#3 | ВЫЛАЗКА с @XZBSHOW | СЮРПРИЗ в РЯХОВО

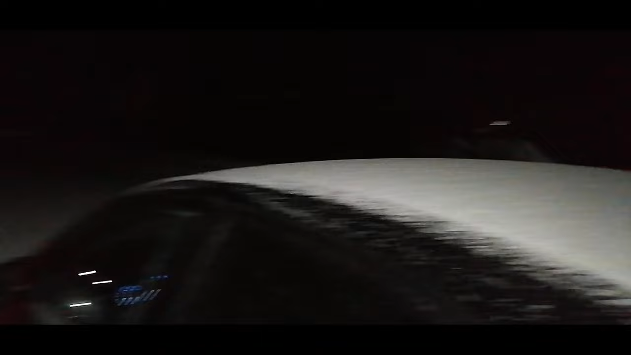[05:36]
А замело все снегом, пока мы шарились Так что тут под вопросом